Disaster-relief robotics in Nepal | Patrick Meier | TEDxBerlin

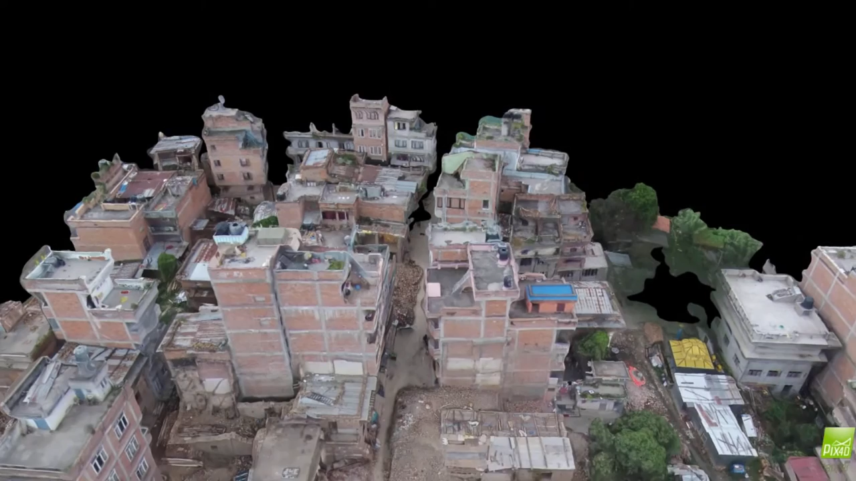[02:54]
And in the near future, we'll be able to import these 3D models into virtual reality environments to create even more detailed damage assessments.
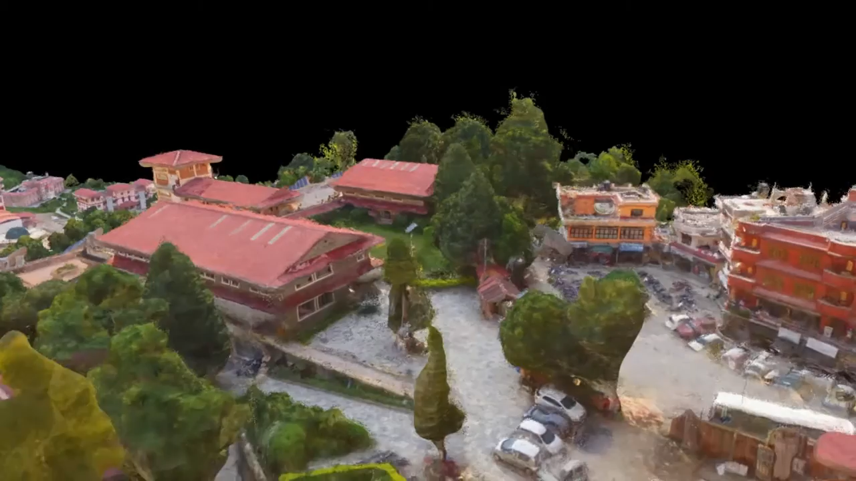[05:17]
Now this was a hospital that we actually spent a bit of time in because we started talking with some of the doctors there about public health applications of flying robots.